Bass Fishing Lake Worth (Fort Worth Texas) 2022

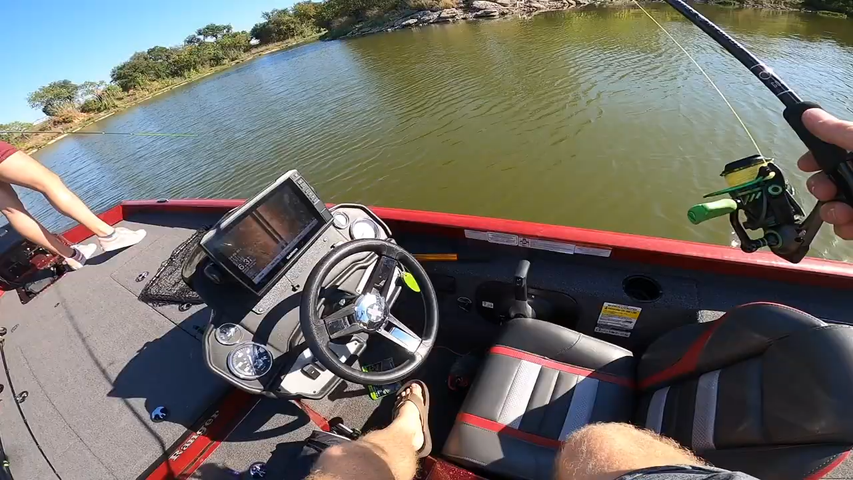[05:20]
now we're in like six feet of water but you can see there's just nothing going on out here that was maybe a stump but almost everything all the way back in here has just been flat bottom moving right along she's gonna cast the chatterbait as I kind of roam the bank and just look for cover get me over there to those that grass so
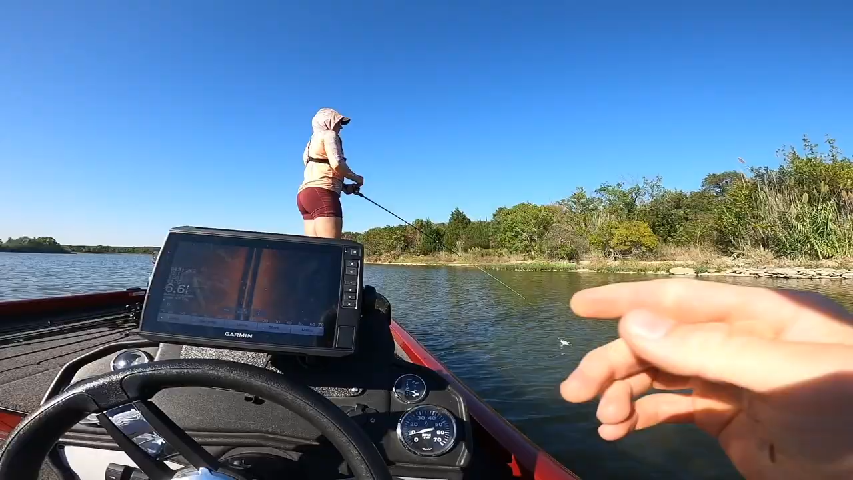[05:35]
she's working the bank a couple key points we see here here's some grass see normally this would be